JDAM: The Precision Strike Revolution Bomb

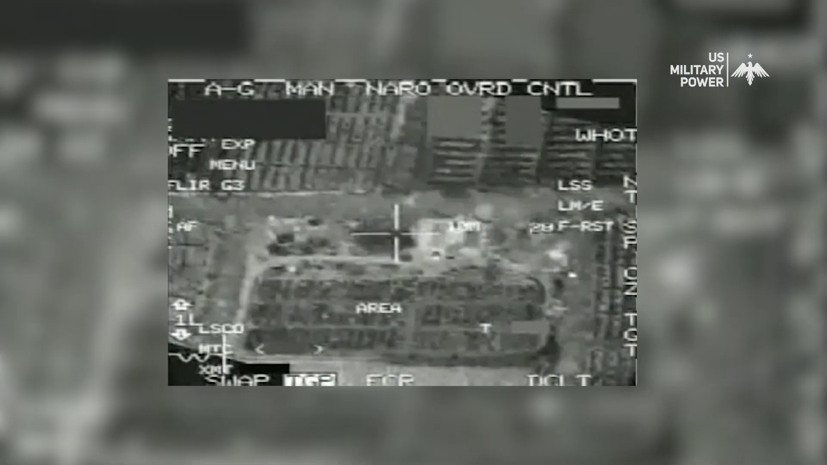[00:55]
is a guidance tail kit converts unguided free-fall dumb bombs into accurate all-weather smart guided bomb units .
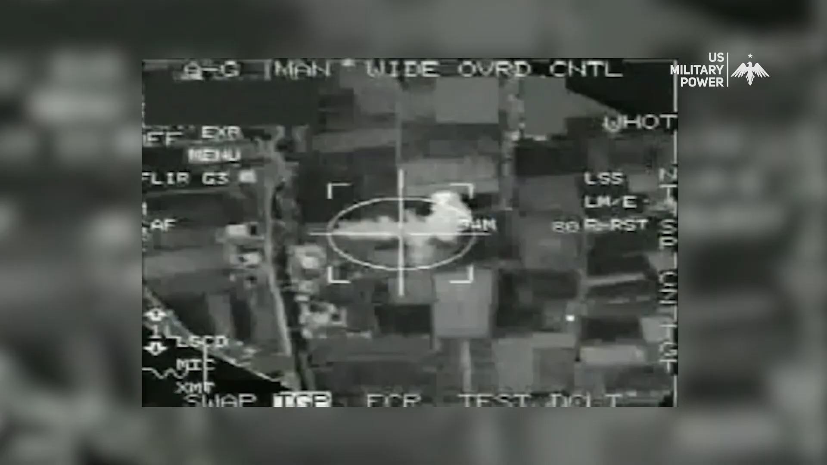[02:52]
If GPS data is denied, the JDAM will achieve a 30 meter CEP or less for free
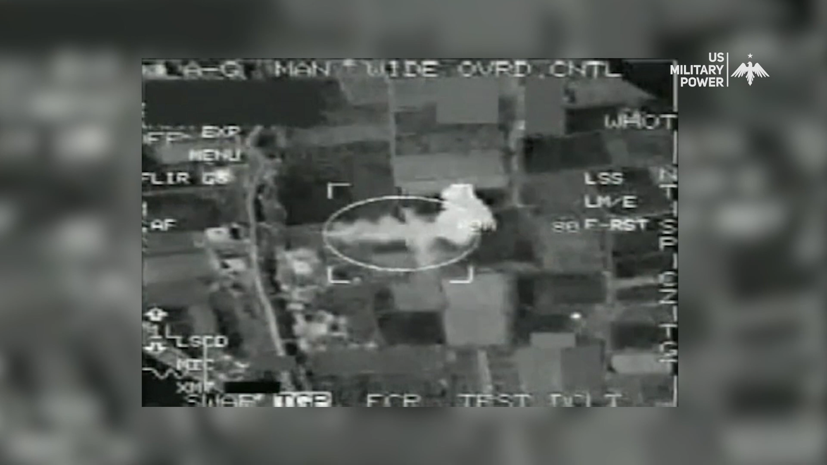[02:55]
flight times up to 100 seconds with a GPS quality handoff from the aircraft.